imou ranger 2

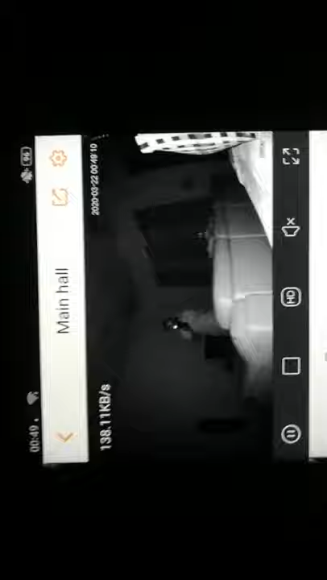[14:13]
Kamera tu akan ikut je Ke mana sahaja pergerakan Andai kata Kita daripada luar rumah Ok Nampak Error Human detection
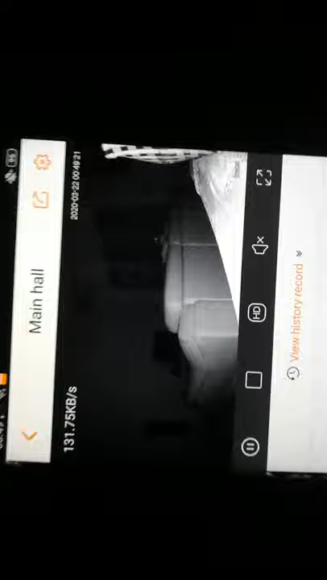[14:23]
Dia akan hantar So Kau masuk je